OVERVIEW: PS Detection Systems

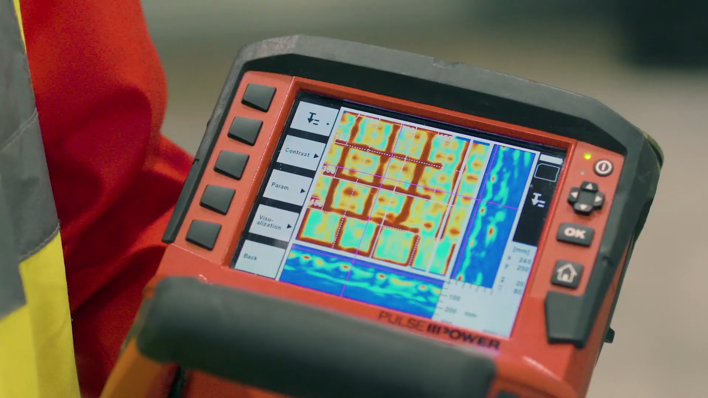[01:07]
This tool is used by general contractors, diamond service contractors and anyone who needs to look more deeply at different objects in reinforced concrete.